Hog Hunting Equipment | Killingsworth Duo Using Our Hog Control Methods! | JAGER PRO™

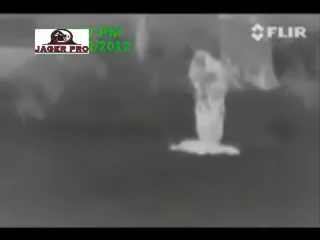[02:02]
Keep your eye on the farthest hog in the middle of the screen. The boar appears black through thermal imaging because he is covered in mud, which makes his body temperature cooler than the other hogs.
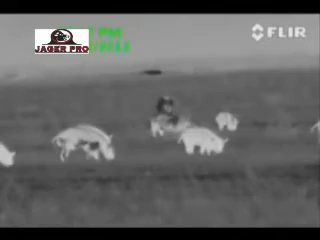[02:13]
The Hornady bullet penetrated through the left shoulder shield, breaking the shoulder, and exited the right ear.